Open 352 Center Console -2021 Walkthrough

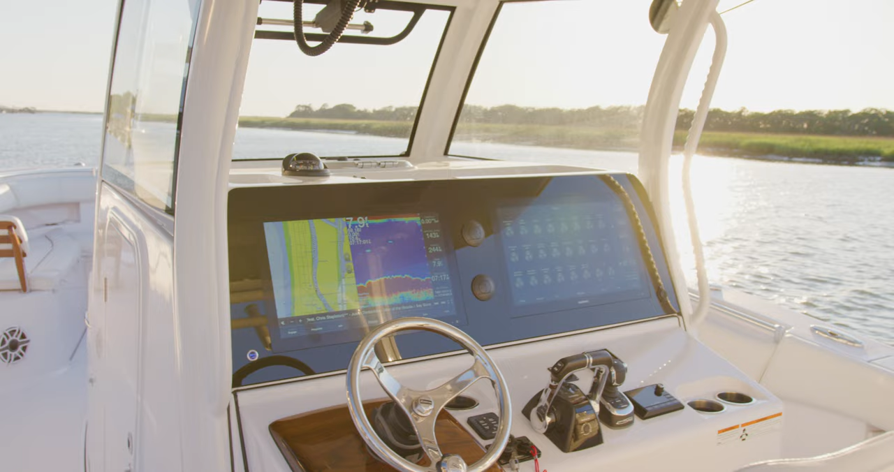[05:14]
This is our most comprehensive SportLink electronics integration system to date.
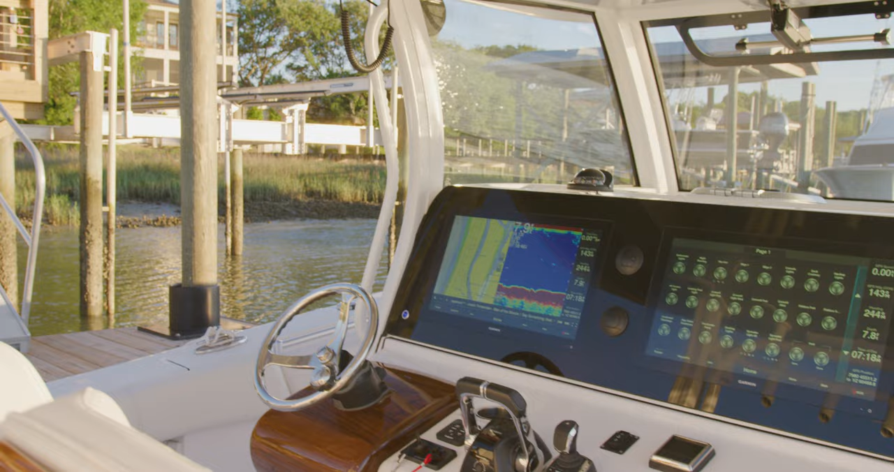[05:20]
Starting with a standard 22-inch Garmin GPSMAP 8622
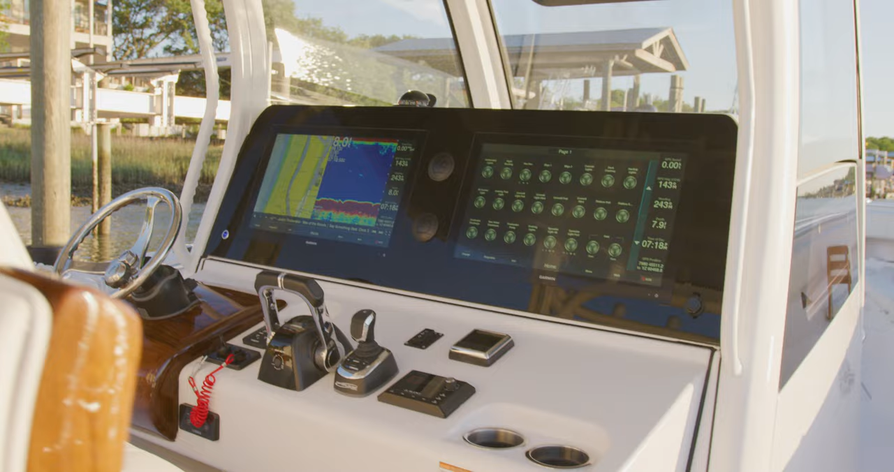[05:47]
That is thanks to our integrated Maximus digital switching system.
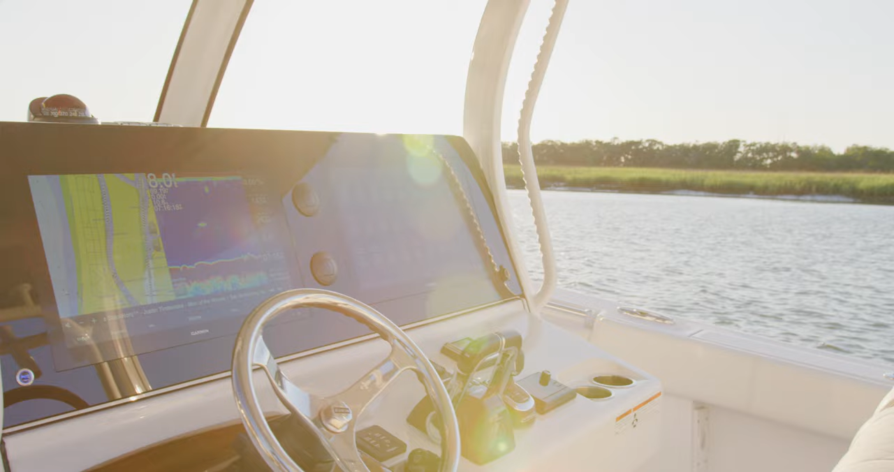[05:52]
This fully redundant switching system allows control for all accessories from the Garmin display.
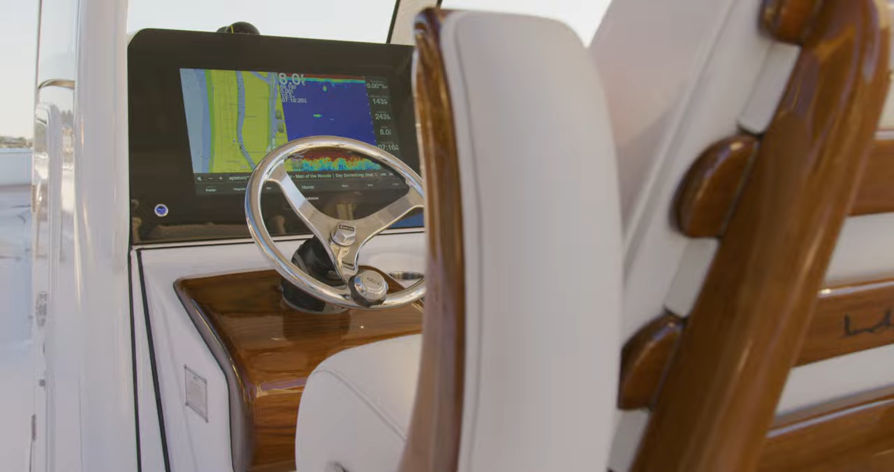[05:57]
For added convenience, the system can also be operated by a custom sports remote from up to 150 feet away.